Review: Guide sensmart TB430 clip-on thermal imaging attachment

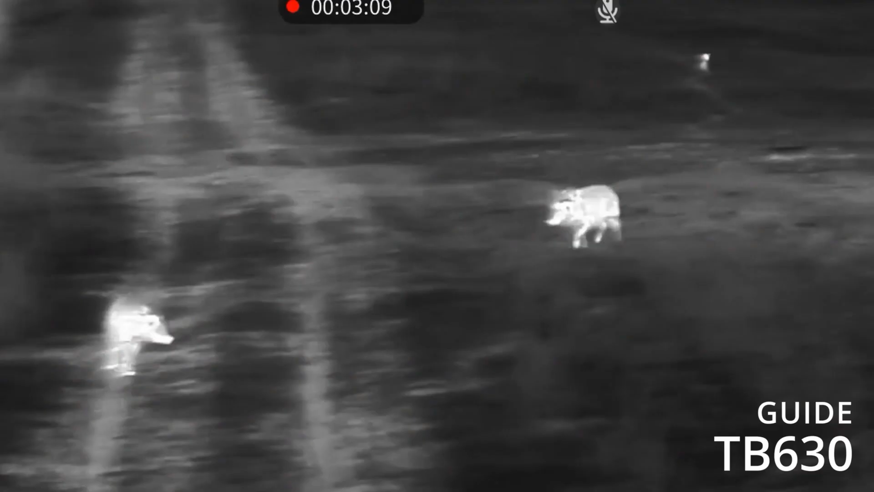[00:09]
is simply unbeatable in terms of price and performance.
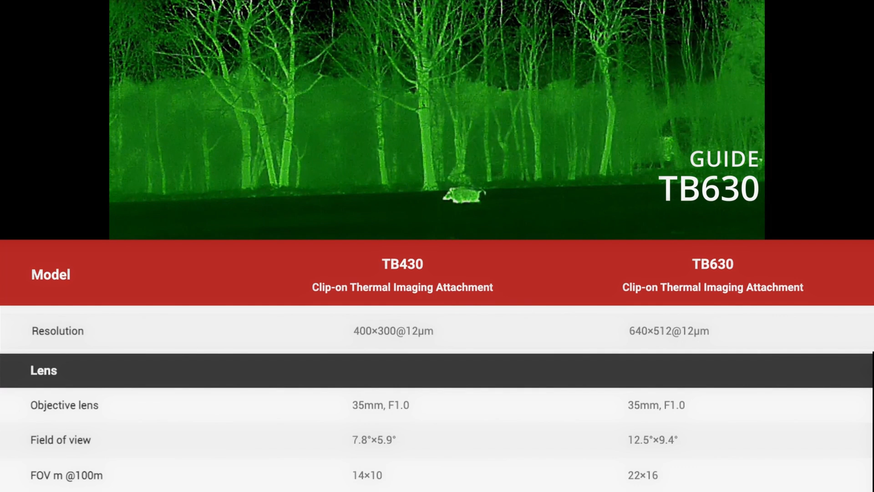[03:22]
The Big Brother, the TB630, has a sensor with a pixel size of 640x512. In combination with the 35mm MNF lens, this creates a gigantic field of view of 22 meters.
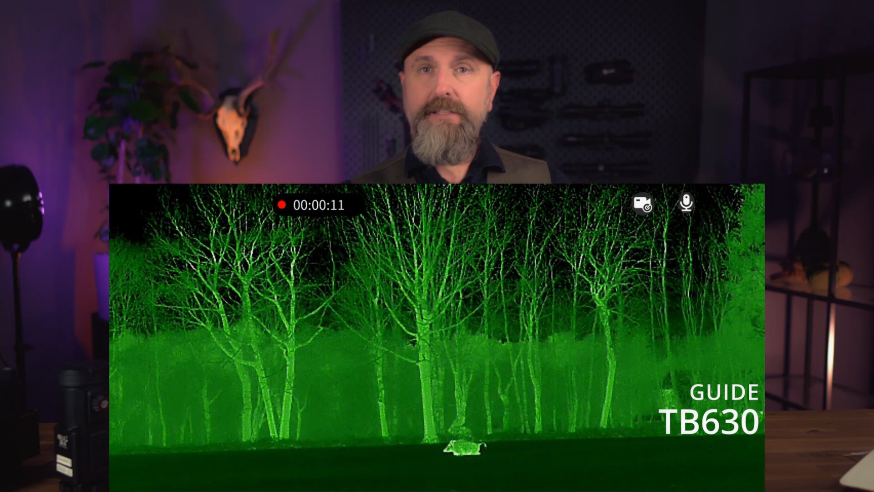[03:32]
That also means that objects are initially farther away, much farther away in the base magnification, and I have to bring them a little bit closer with my rifle scope using the variable magnification.
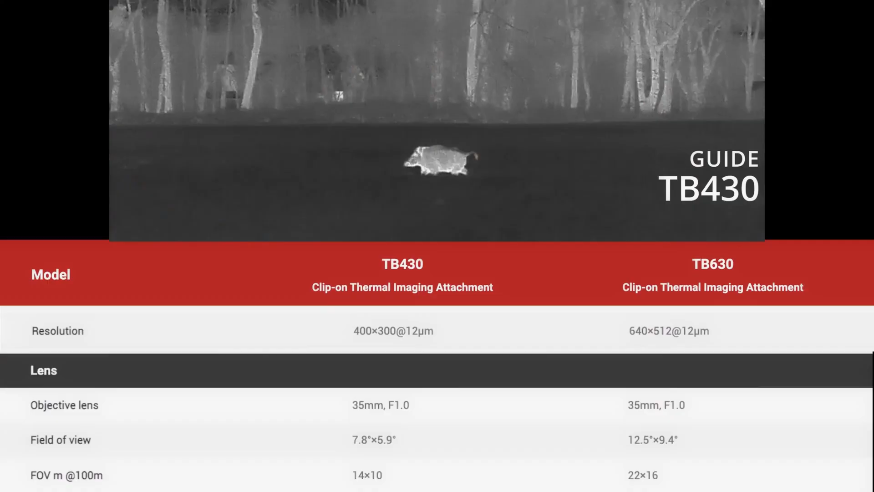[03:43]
With a 400x sensor combined with a 35mm lens,
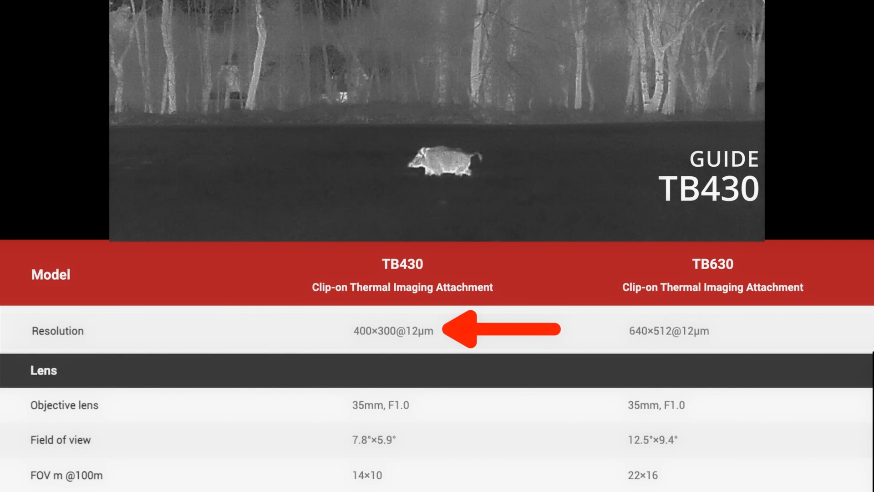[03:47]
objects are simply zoomed in closer. They are just closer. The objects, or the game body, are still essentially represented by the same number of pixels, or just closer. This does definitely reduce the field of view, but that can indeed certainly be intentional,
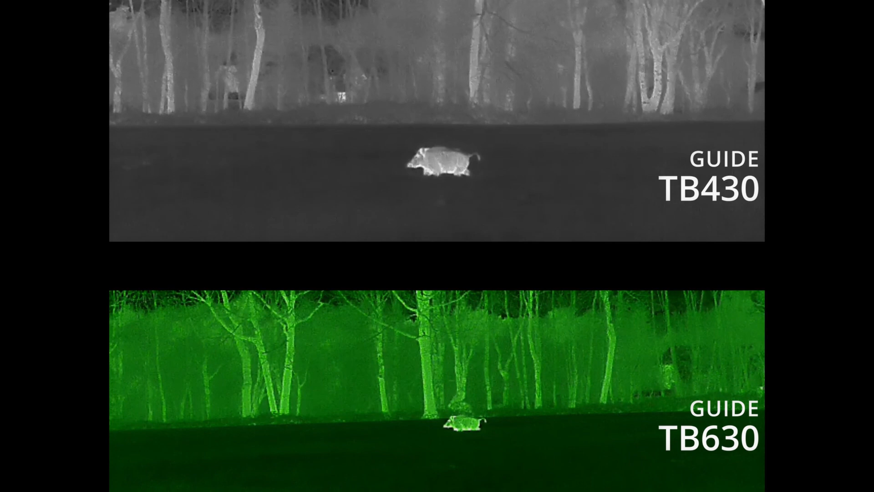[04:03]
as I want the game or animal to appear closer in my optics from the start.